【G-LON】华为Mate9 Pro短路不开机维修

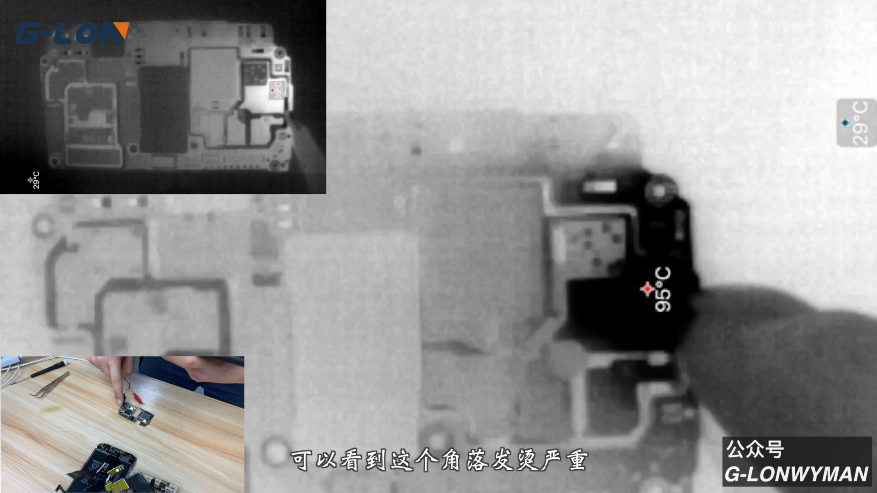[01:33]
我们可以看到是这个角落发烫的我们再试一遍在这个位置先发烫在这个位置先发烫